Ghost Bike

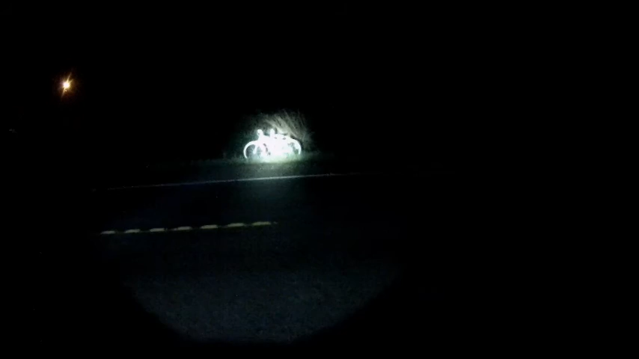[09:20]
my friend got hit by a drunk driver was coming from a bar called Rimmels killed him instantly his body land right there me and my friend was riding together side by side
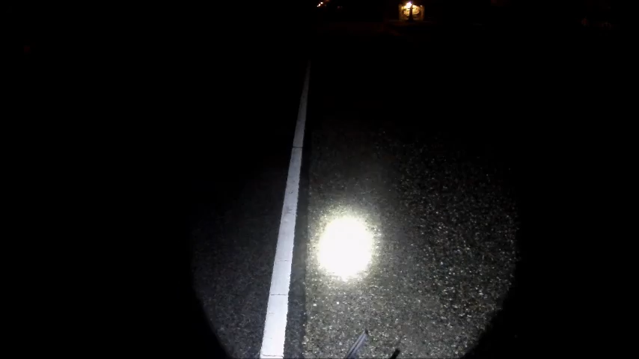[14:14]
my friend was right here on the white line that's when he got hit right beside me and I will never forget that day never some things you can forget but this is burnt into my mind I could have been riding on the white line too but I got over to the rocks
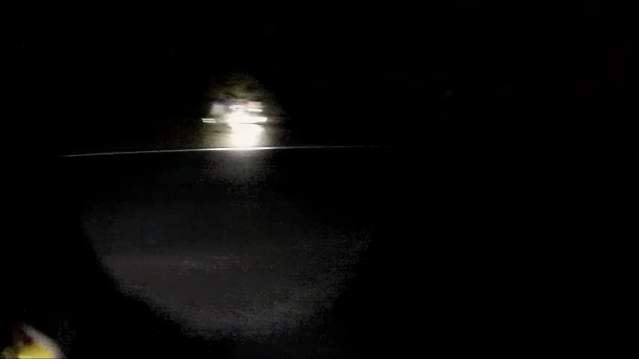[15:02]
I don't know if you can see that but I got flashes on that bike
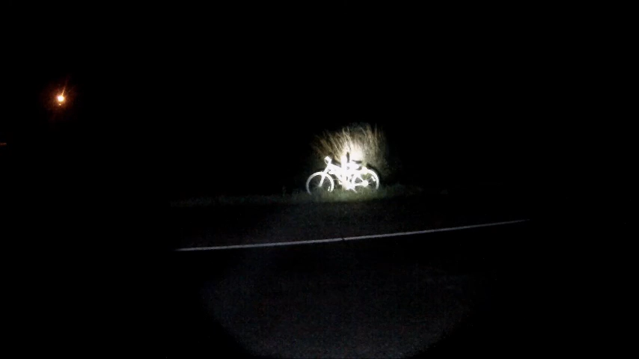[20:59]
and this is the second cross that we put up because I think the other one got old and somebody comes out here and cleans this up that's a new flower there I never I didn't see it until like a week ago I guess it was Easter